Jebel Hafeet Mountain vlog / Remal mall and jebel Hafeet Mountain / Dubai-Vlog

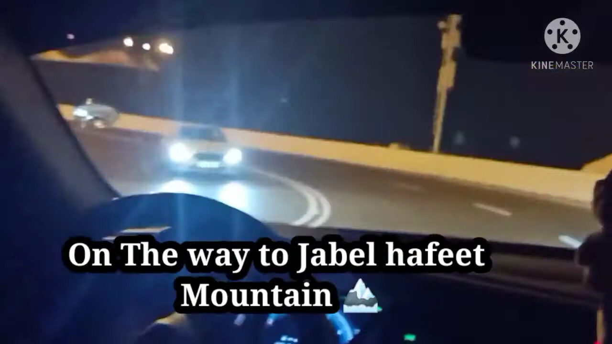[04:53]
अभी स्टार्ट हो गया हमारा जाना। ये जिगजग रोड जैसा है, टेढ़ी मेढ़ी रोड पे से जाना है। ये पहाड़ों पे से, जो पहाड़ होता ना बड़ा, उसमें से रास्ता बनाए सो है।